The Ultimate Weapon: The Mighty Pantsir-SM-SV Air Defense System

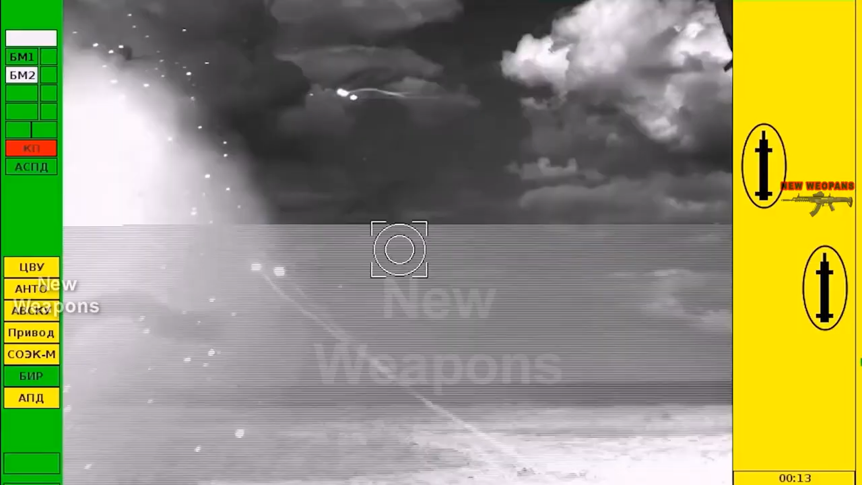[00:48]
self-guided by target thermal radiation and guided by laser beam.